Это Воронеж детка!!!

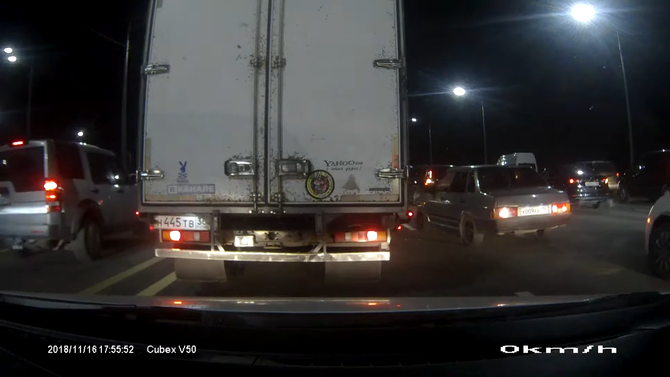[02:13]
Включил повар. Не работает ничего. Вся левая фара моргает. Ой, что у них тут случилось? Ой, миник подбили. Как он это подбили? Ого, на крыше. Да ладно. На крыше. В натуре. Вот как так можно объяснить? Офигеть, а как вот так?